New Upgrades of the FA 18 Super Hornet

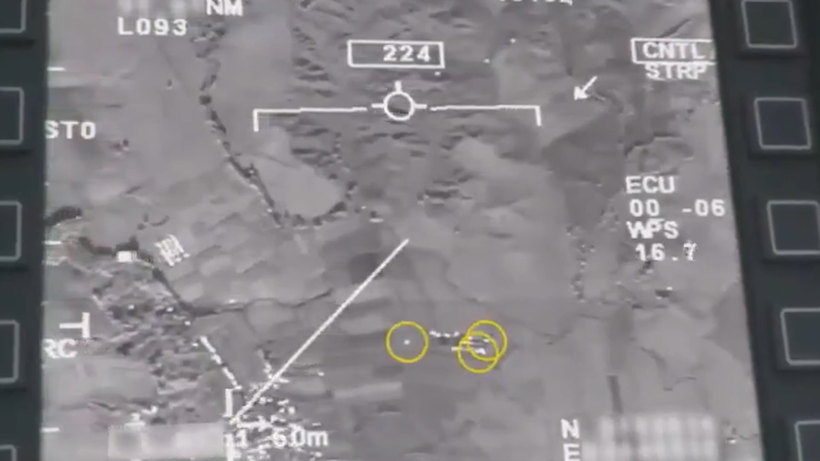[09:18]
The IRST enhances the Super Hornet's effectiveness in tracking stealth targets and provides another layer of situational awareness,
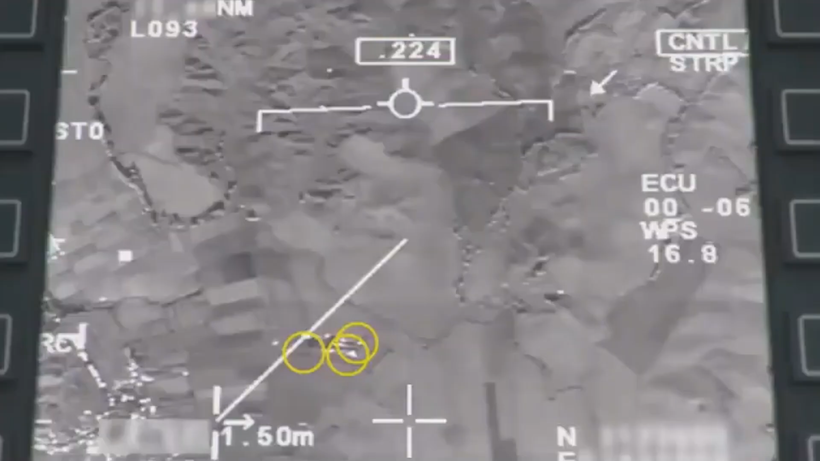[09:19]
especially in environments with electronic warfare threats.